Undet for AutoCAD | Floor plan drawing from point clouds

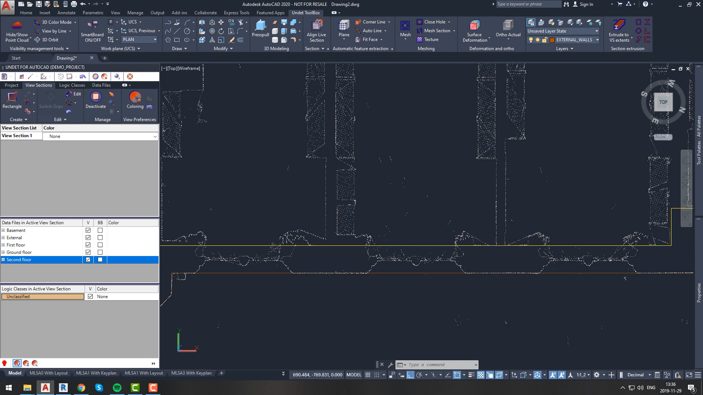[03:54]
To start we recommend to check distance between internal and external walls and offset outline we just draw. This will save you some time, since those walls on theory should be parallel. After offsetting external wall, we should apply internal walls layer to our new wall. Also we have to go around and check if wall thickness was same everywhere.
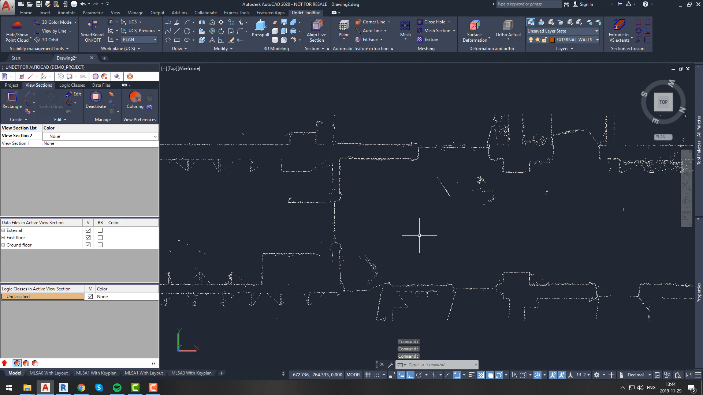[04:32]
At this point we will create new, smaller view section to get better view of inside walls. We also want to work with green indicator as much as possible.
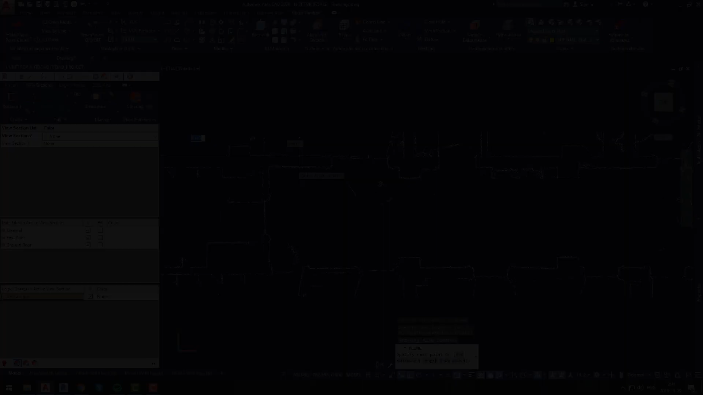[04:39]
Now it is up to you and up to your work flow if you will work with corridor and longest walls first,
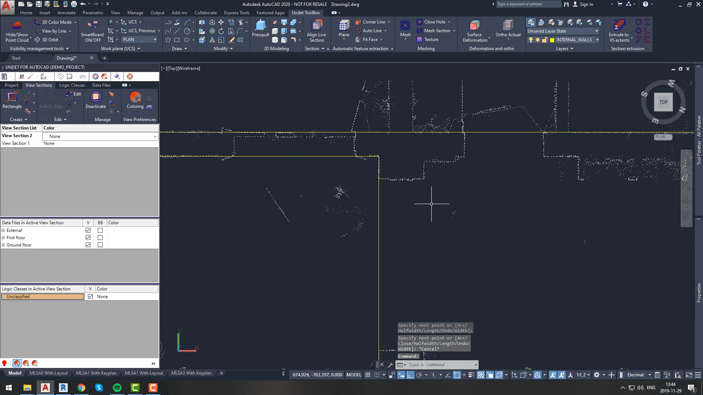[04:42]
or you will go room by room, and join everything together after. Anyway we should keep on drawing lines that are in same plane as one long line and then draw additional line.
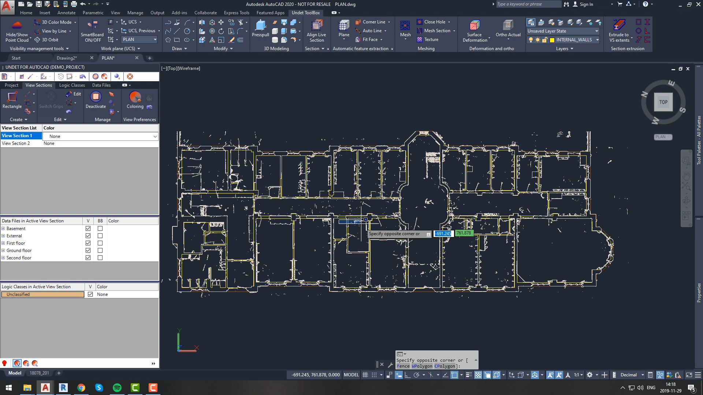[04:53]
After completing all internal walls we can take a look at our floor plan.
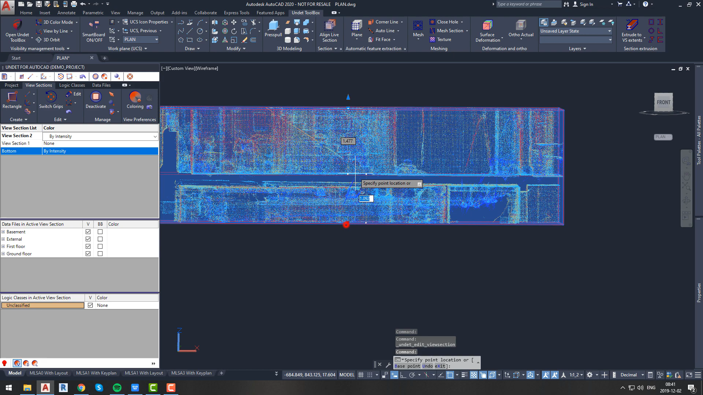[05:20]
It is possible to indicate door location from same view section that we used for external wall drawing but we want to be more precise so we will create new view section. This time let's create room size view section which will be just above floor level and apply coloring to this view section. As you can see it is really easy to identify doors locations.
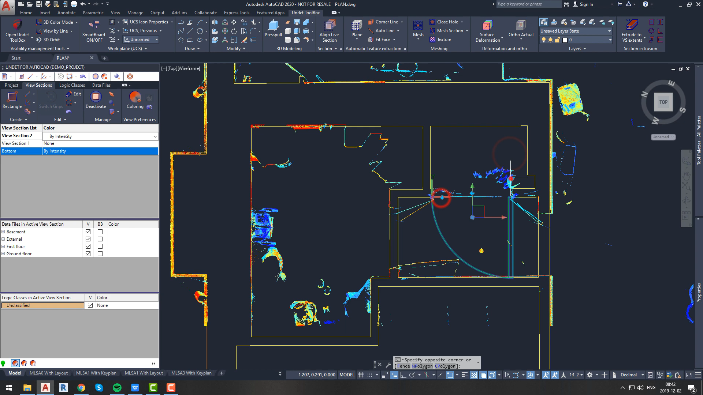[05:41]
Let's apply doors to whole room. As you can see, our dynamic blocks can be adjusted very easily, you can always change doors type, switch sides and adjust size.
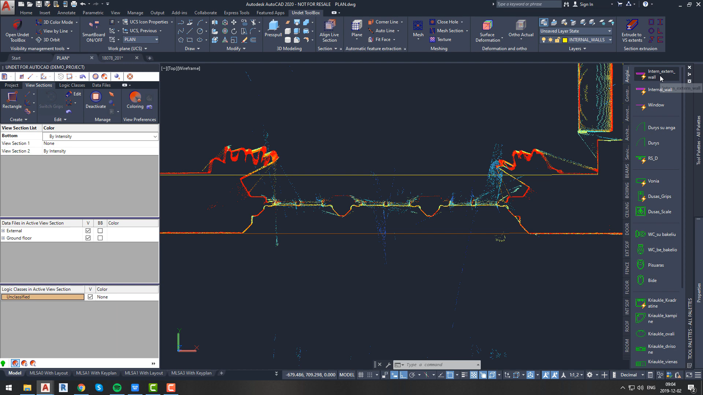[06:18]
since we are adding windows that are in between internal and external wall, we will choose this block.
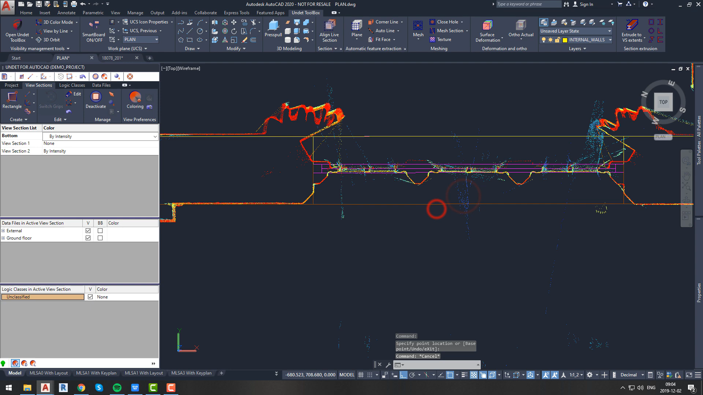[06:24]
Usually you can add one window block throughout whole length but in our case these windows are separated by wall, so we will show them as three separate windows.
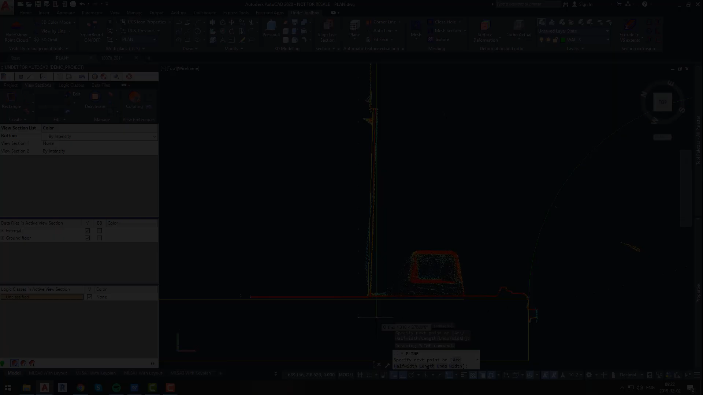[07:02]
It will contain internal walls that are not structural, bathroom objects, furniture, stairs and so on.
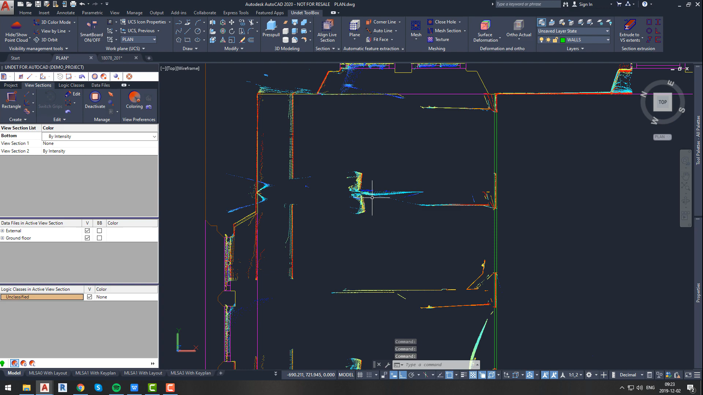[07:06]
We will start working from this room, that seems to be bathroom.
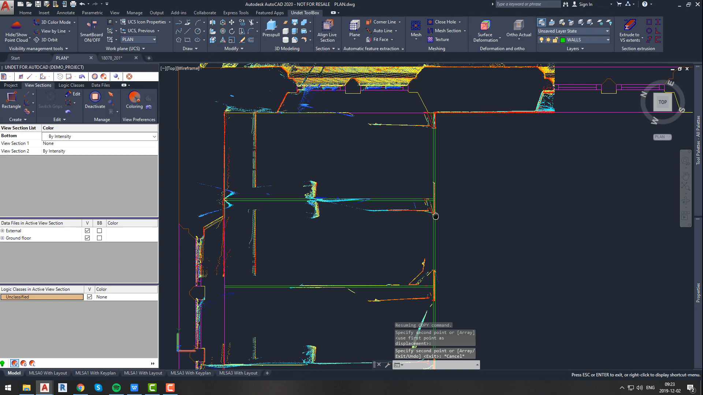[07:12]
After adding walls, we will add doors as well.
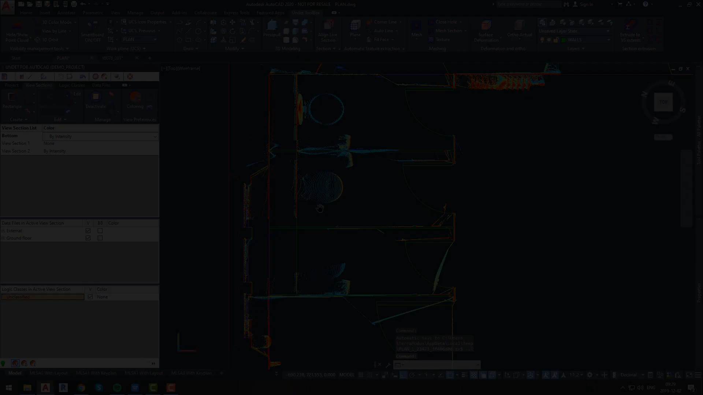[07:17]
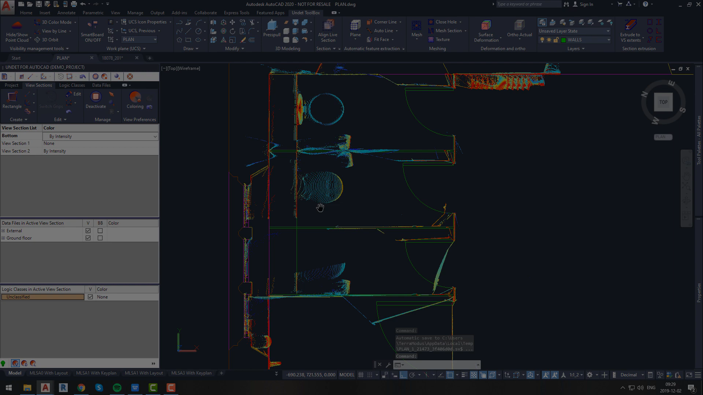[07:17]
To add objects such as urinal,
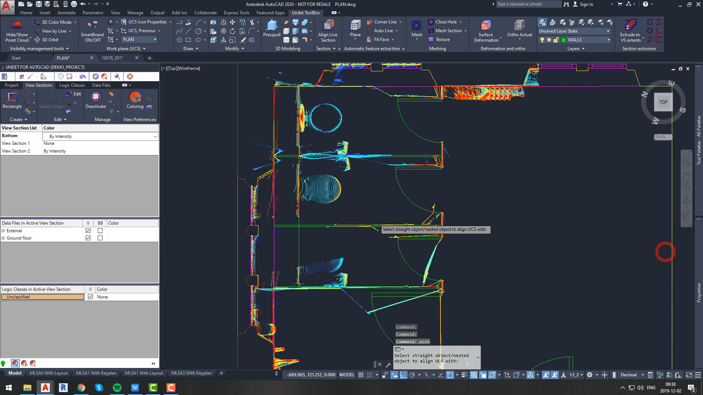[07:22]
sink and water closet once again, we will use our dynamic blocks. And again, you can see how easy it is to adjust block dimensions and how much time those blocks save.
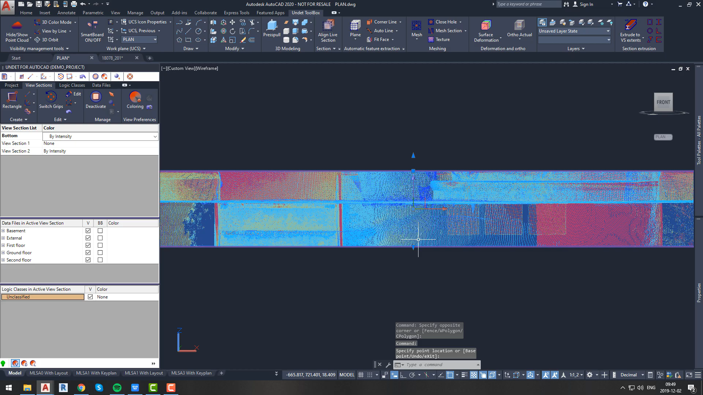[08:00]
Now we should add stairs to our plan, since this building have three stores, there will be main staircase, but do not forget to look for any other stairs and draw them as well.
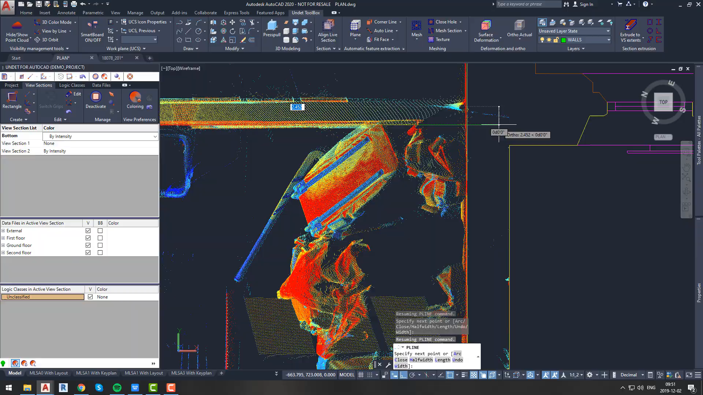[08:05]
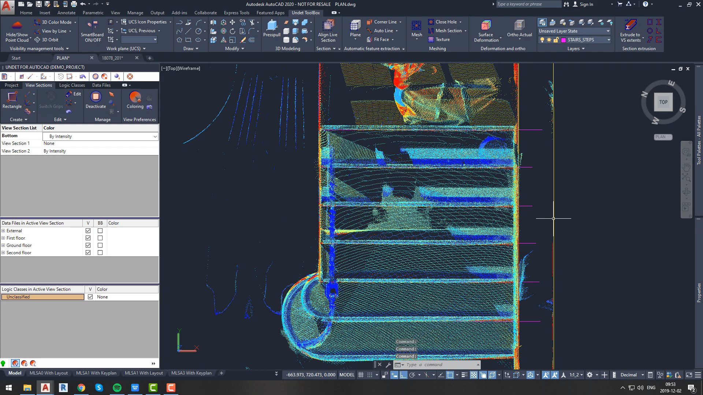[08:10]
We should always specify direction to which our stairs are going up or down. To do it, we use triangle and annotate stairs direction.